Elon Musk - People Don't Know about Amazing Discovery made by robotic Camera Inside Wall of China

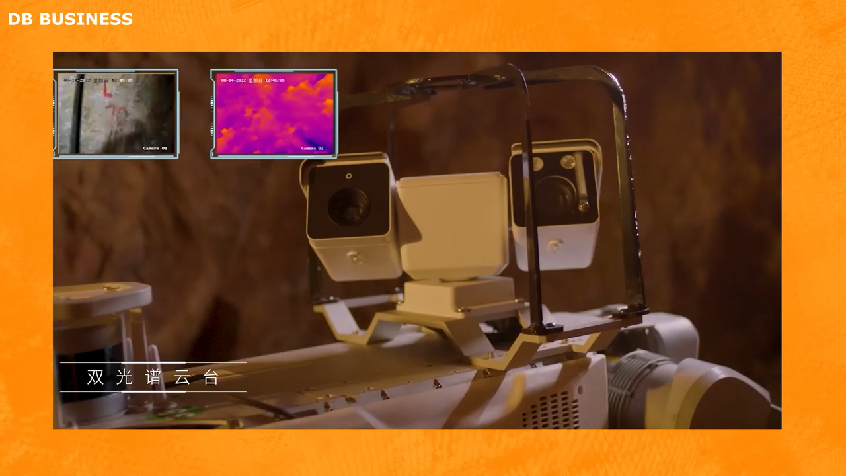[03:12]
This advanced robotic explorer was equipped with state-of-the-art sensors, high-definition cameras, and 3D mapping technology,